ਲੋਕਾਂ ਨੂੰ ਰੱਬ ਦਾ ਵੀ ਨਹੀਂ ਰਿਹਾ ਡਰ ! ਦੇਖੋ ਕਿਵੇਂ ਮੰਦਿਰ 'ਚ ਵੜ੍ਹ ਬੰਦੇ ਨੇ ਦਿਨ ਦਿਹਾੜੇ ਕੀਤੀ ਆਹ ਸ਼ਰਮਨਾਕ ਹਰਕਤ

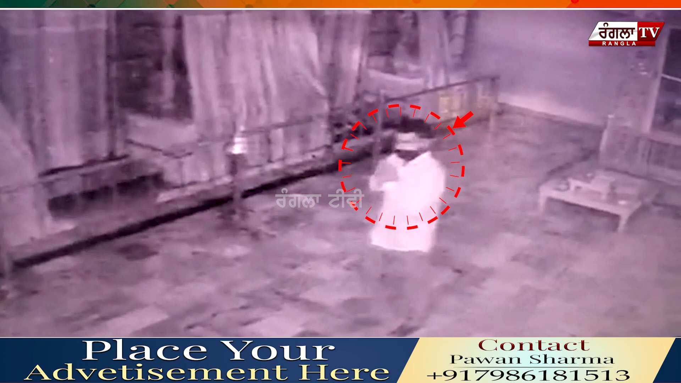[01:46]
ਦਰਅਸਲ ਇੱਕ ਮੰਦਿਰ ਤੋਂ ਚੋਰੀ ਦਾ ਮਾਮਲਾ ਸਾਹਮਣੇ ਆਇਆ ਹੈ, ਜਿੱਥੇ ਦਿਨ ਦਿਹਾੜੇ ਚੋਰ ਨੇ ਇੱਕ ਵਾਰਦਾਤ ਨੂੰ ਅੰਜਾਮ ਦਿੱਤਾ ਹੈ